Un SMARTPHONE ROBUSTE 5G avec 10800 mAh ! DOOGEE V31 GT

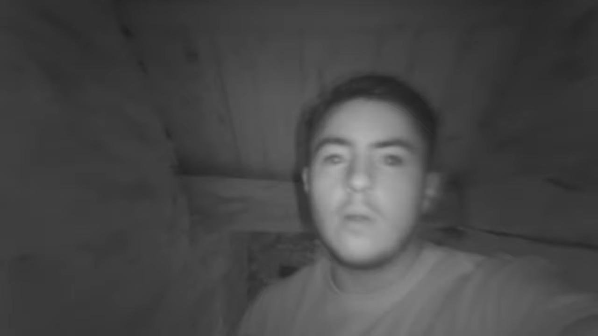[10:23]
Et m'a surpris. Par rapport à d'autres téléphones, celui-ci est réellement développé. Et autant vous dire qu'on pourra avoir de beaux résultats de photos et de vidéos avec ce mode night vision. Niveau caméra, qu'est-ce que j'en ai pensé ?